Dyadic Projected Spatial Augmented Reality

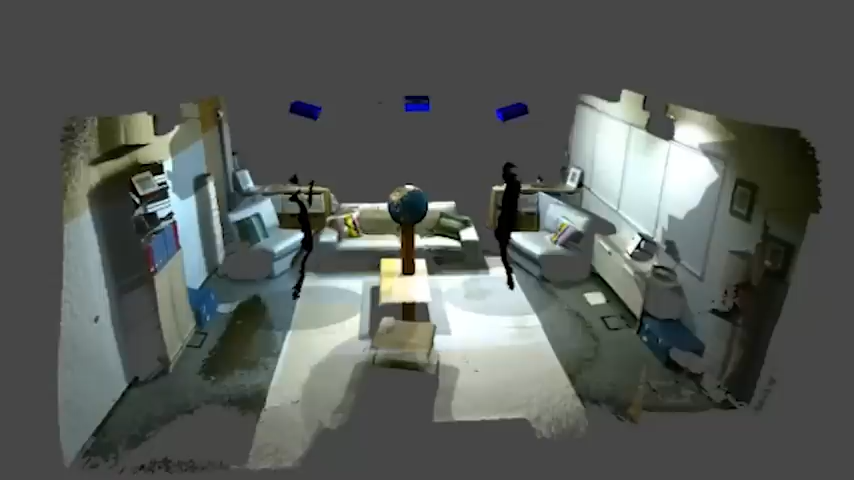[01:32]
graphics projected on the wall behind them or on their own bodies. Instead, those graphics are intended for the other user.
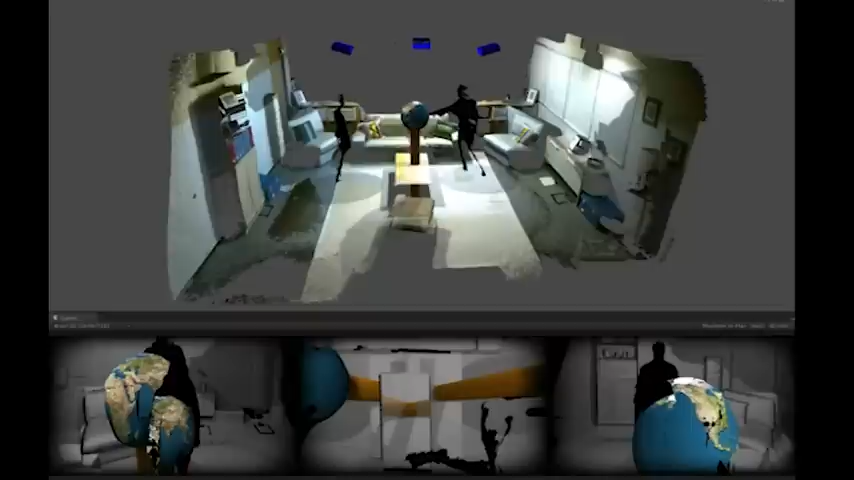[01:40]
For example, an object such as the globe is rendered twice, once for each user.
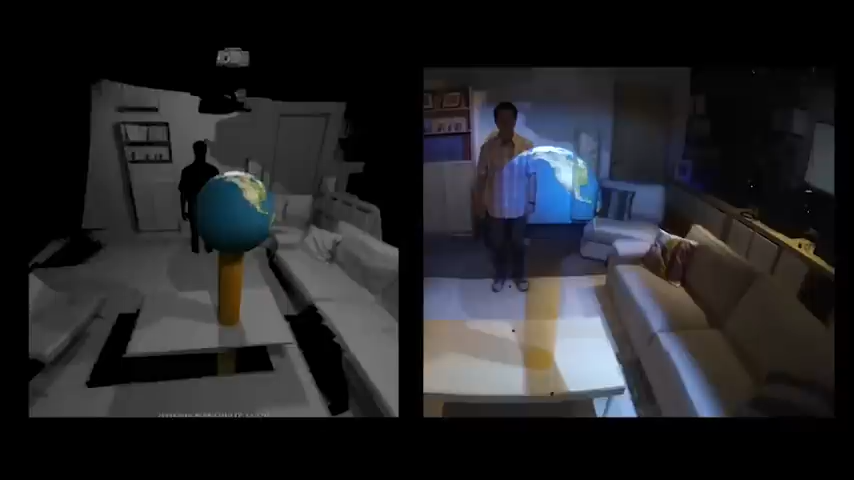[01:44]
Here we see the desired rendering for the first user and their corresponding view in the room.
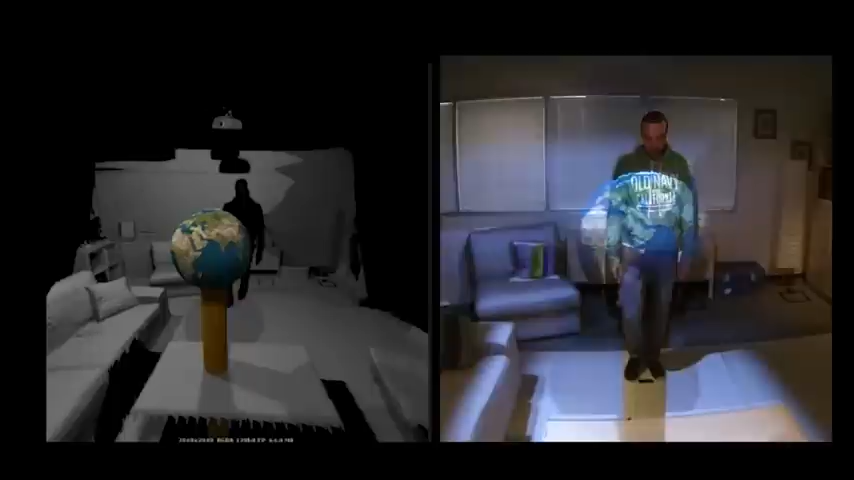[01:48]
Here is the second user's rendering and the actual view in the room.
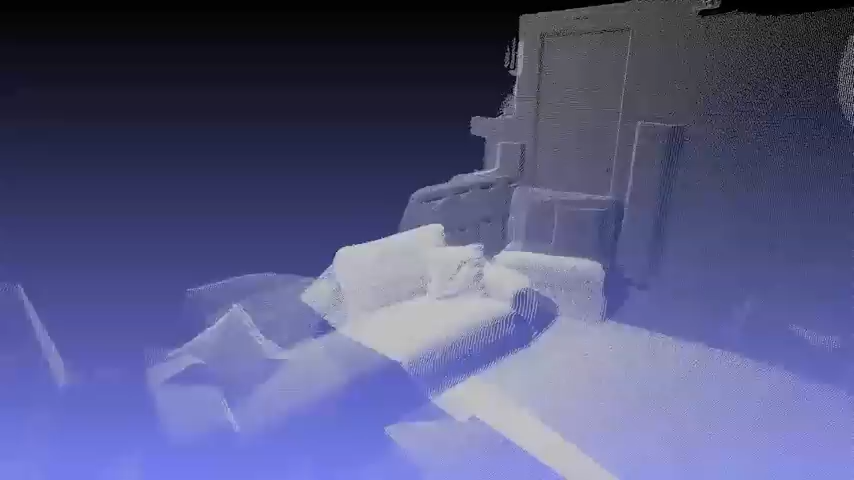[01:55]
An automatic offline calibration procedure places all projectors and depth cameras in the same world coordinate system.
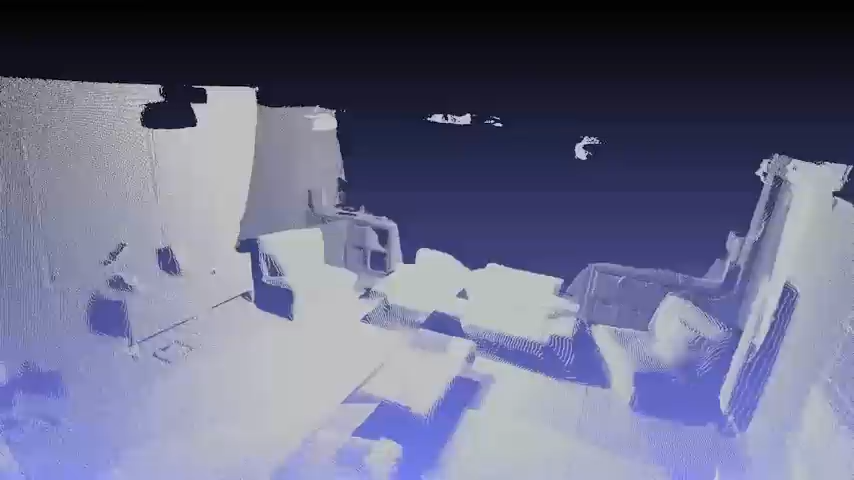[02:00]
Here we see the point cloud of the static geometry of the room collected from the three depth cameras.
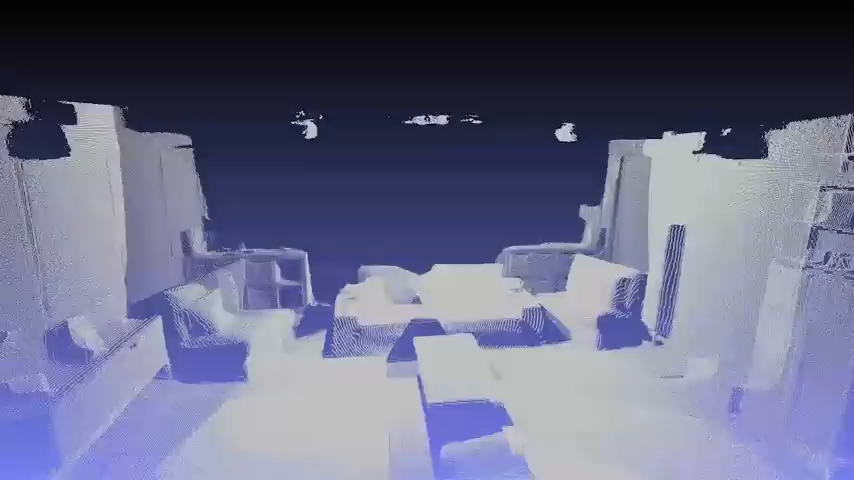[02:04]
The quality of the registration can be inspected directly by enhancing the
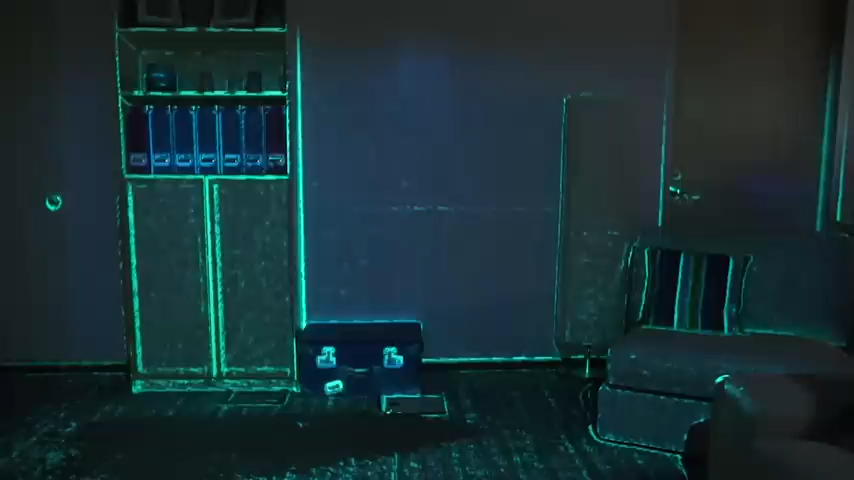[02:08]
edges of the Connect color image and projecting that back into the room. We expect projected edges to line up well with real edges. The dynamic geometry of the user and Connect body
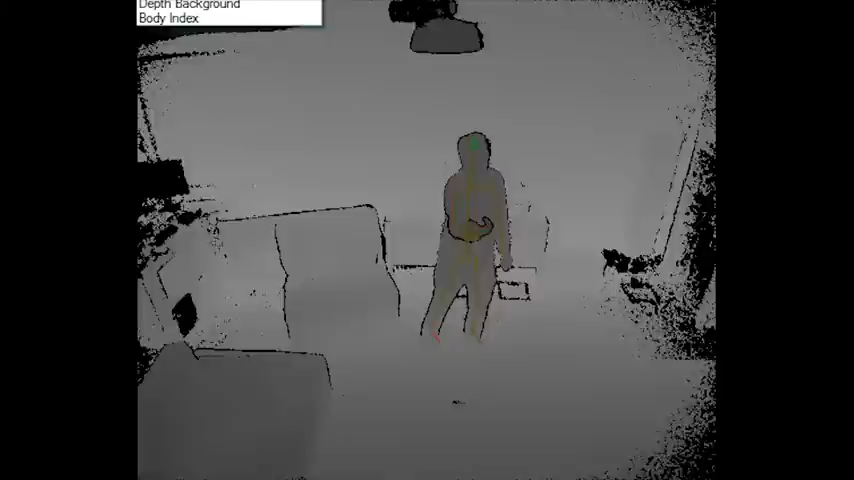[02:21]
tracking is used to create interactive dynamic projection mapping applications. Interactive experiences such as games are easily scripted in Unity 3D.
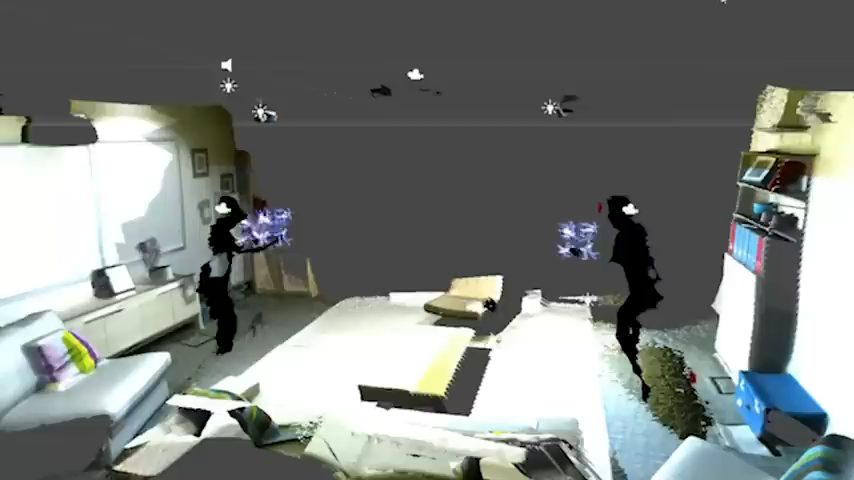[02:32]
The Unity editor also gives a convenient overview of all sense geometry and virtual objects in the room.
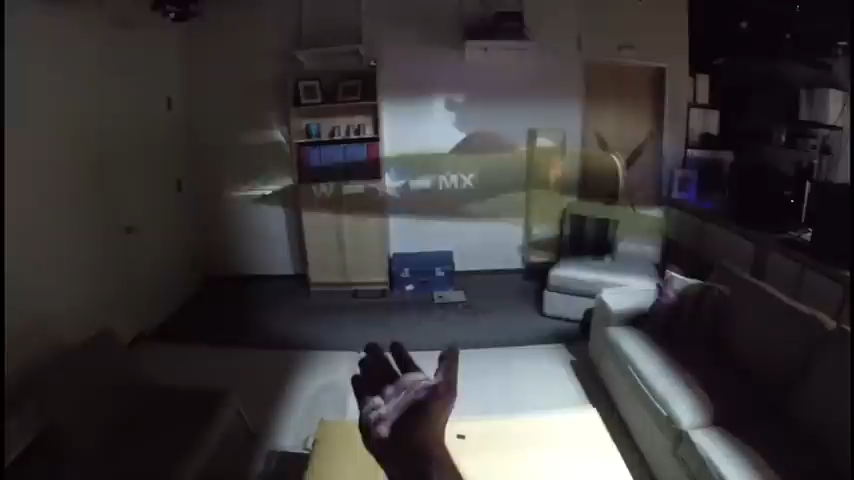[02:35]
It is easy to map a 3D model to appear
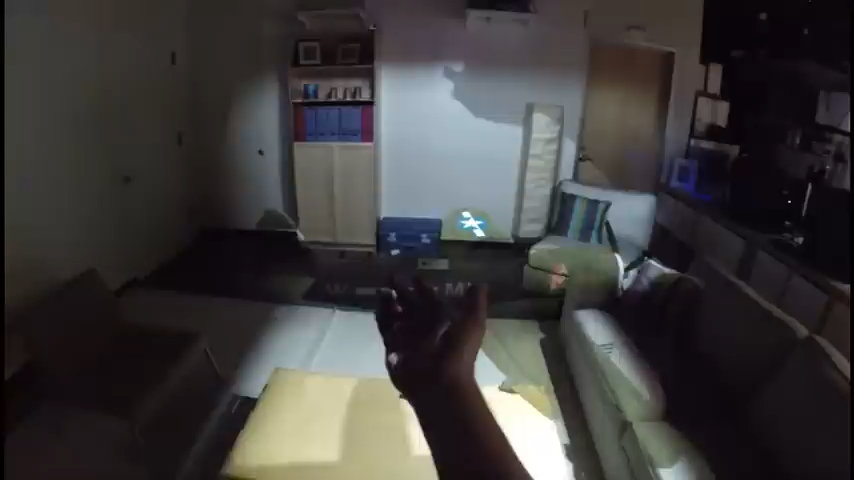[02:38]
as if it is in the user's hand or in the middle of the room above the coffee table.
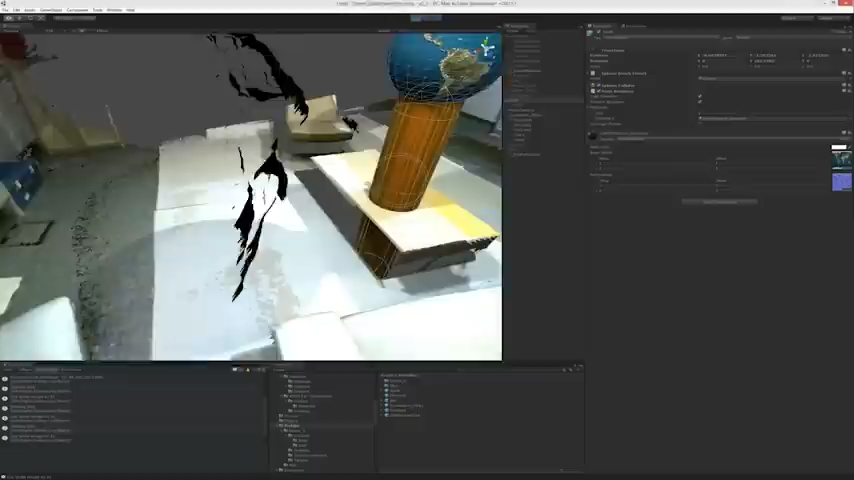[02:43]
Note how the dynamic projection warps the graphics on the other user's body to deliver the correct impression of the virtual object.
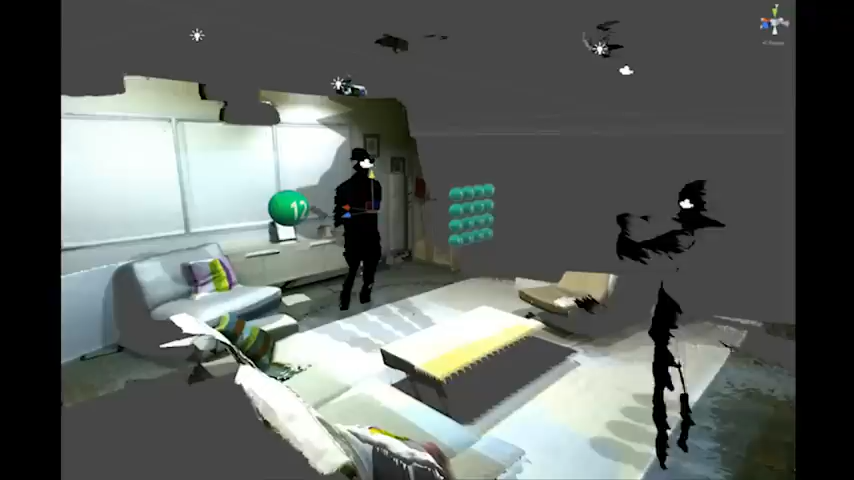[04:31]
In the second study, a grid of 16 labeled spheres were rendered to appear between the users.